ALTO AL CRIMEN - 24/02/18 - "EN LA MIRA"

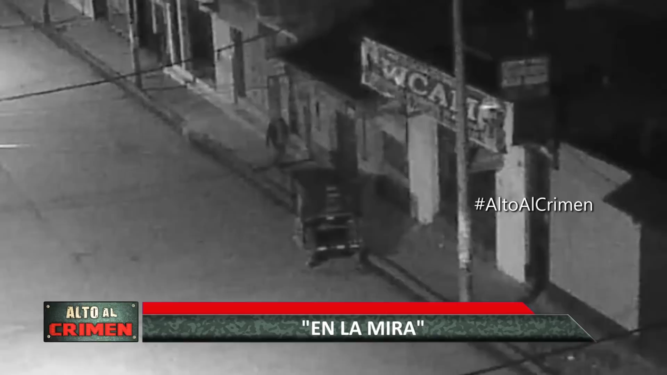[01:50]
Noten que un sujeto con gorra camina por la acera. En su camino hay una mototaxi estacionada. Él no pierde tiempo y se detiene a revisar el vehículo. Al interior había una pareja que dormía plácidamente. Obvio, también estaban en tragos.
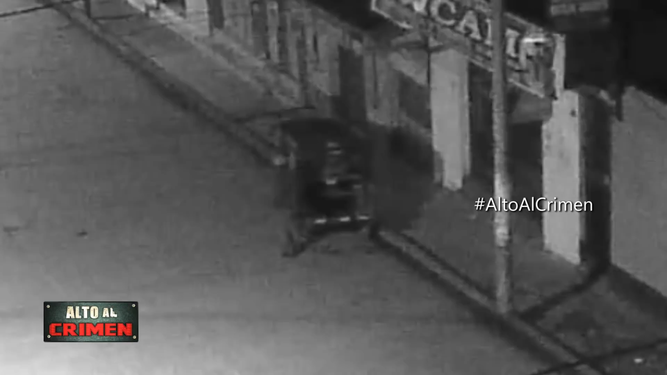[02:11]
El ladronzuelo rodea a la unidad como asegurándose que estén inconscientes, pues no quería fallar en su robo.
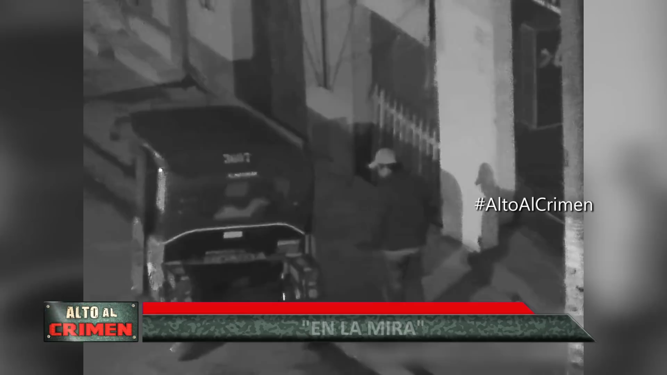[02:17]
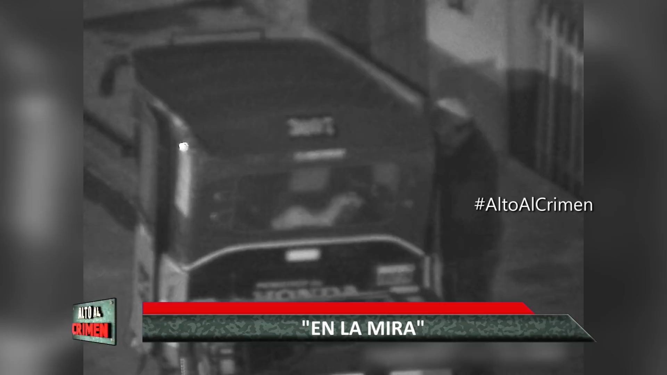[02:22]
Ya más seguro, mete medio cuerpo a la parte trasera de la mototaxi y comienza a pulsear a sus víctimas. Observe cómo sus manos se deslizan para lograr su cometido.
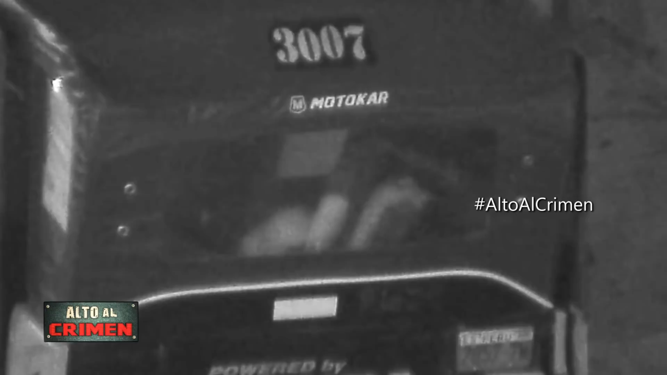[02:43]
Una de las víctimas como que se despierta y el delincuente se pone nervioso por lo que sale de la mototaxi.
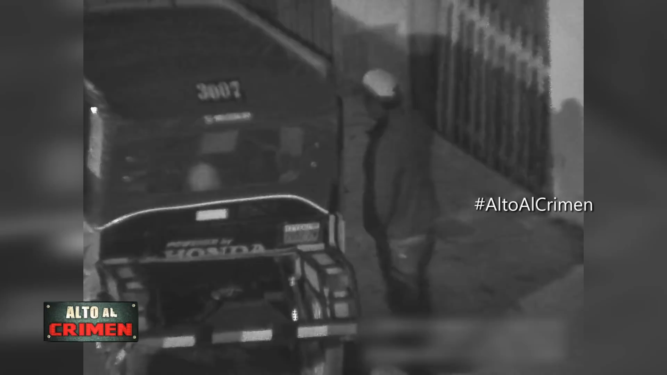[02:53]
Pero él no iba a perder, así que nuevamente lo intenta y logra tomar el bolso. Se lo esconde bajo la casaca y empieza su retirada muy tranquilo sintiéndose ganador.
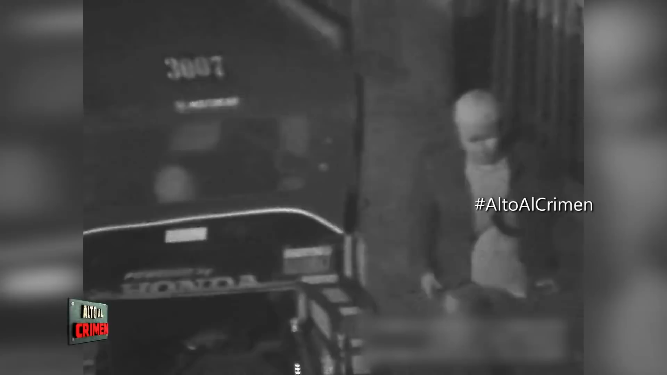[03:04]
Pero como a los ojos de la ciudad no se le escapa nada, una unidad del serenazgo ya estaba en la esquina esperándolo.
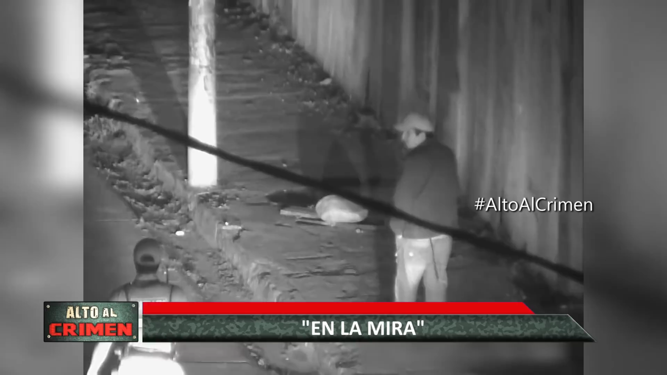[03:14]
Él se pone nervioso, y peor aún, porque un sereno junto a su unidad van tras él.
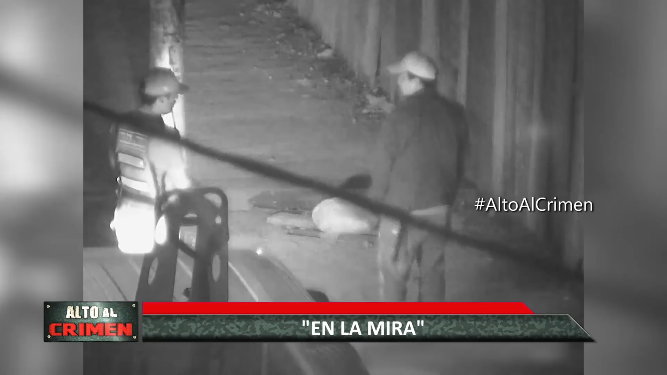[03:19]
Ya perdido, el delincuente se detiene y pone cara de yo no fui. Tras esta oportuna intervención, al torpe ampón solo le queda sacar el bolso que había robado.
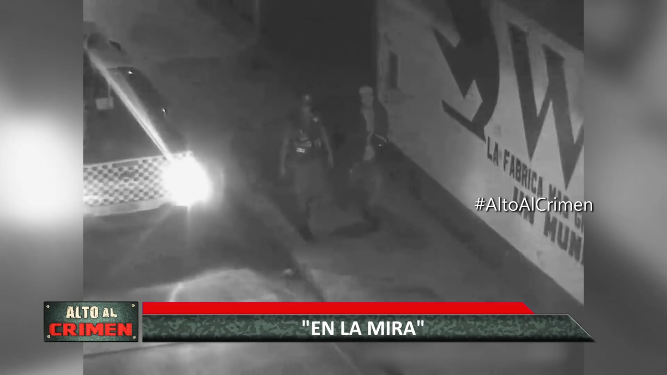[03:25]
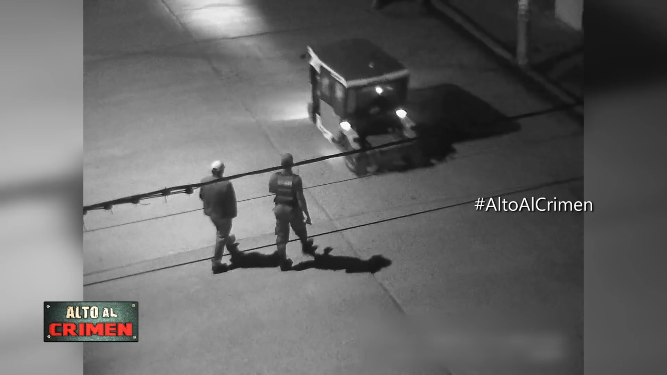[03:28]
Luego se dirigen hacia las víctimas que seguían durmiendo, evidentemente no se habían dado cuenta de lo que había sucedido.
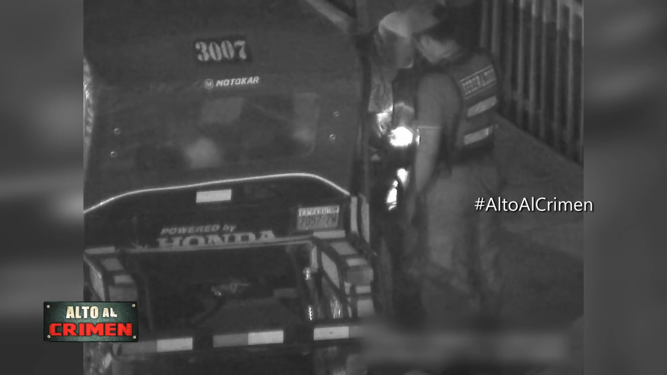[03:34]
El delincuente se pone a un costado y todavía se estira el alcornoque.